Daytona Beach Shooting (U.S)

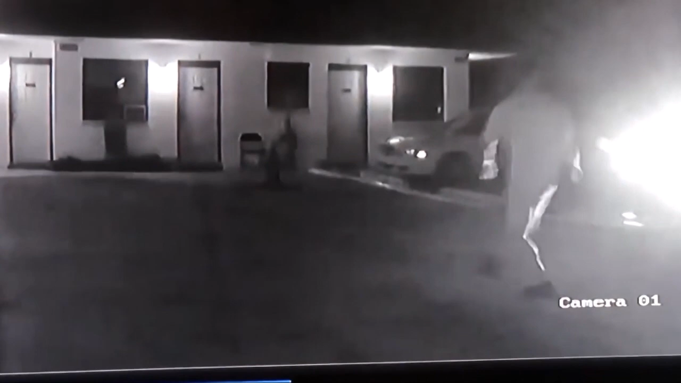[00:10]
Uh, there are, uh, 1011 South Ridgewood Avenue. Okay, this is 1011 South Ridgewood Avenue in one city. I mean, uh, 1011 South Ridgewood Avenue. There's three men laying on the ground now. Okay, which city are you in, sir? Uh, Daytona Beach. Daytona Beach, and can you give me a nearby intersection, please? Blanche and South Ridgewood. Okay, perfect. And you said three people were shot?
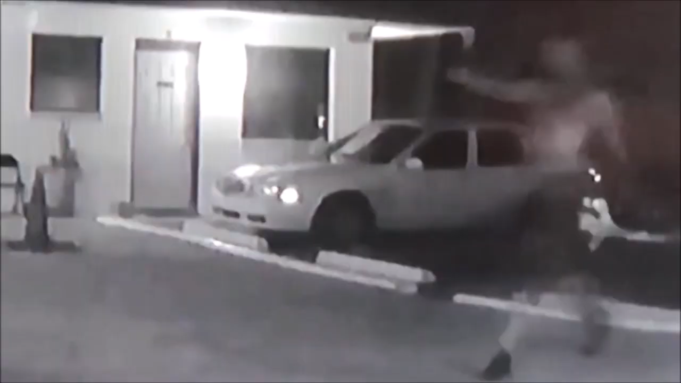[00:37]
Three people were shot. They lay down on the ground. Okay, and where's the person that shot them?
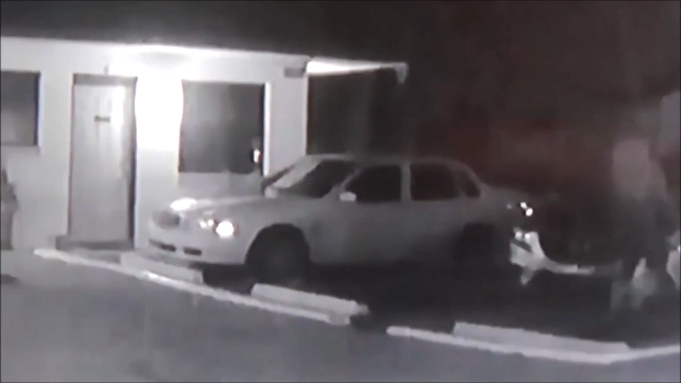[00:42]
He's gone. He left in a car. Okay, where did he go? I don't know. He's in a car.
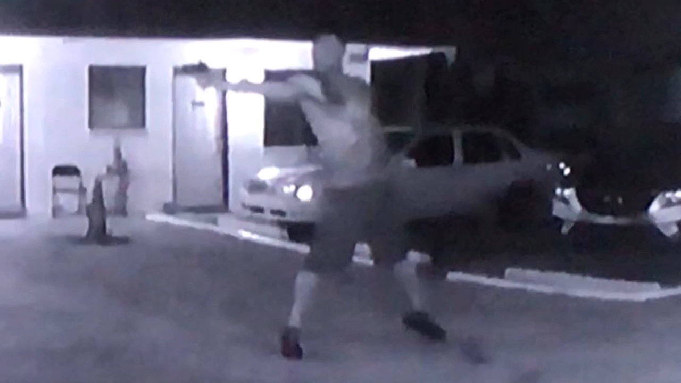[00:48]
Okay. And it was a male? Uh, yes. Oh my God. Oh my God.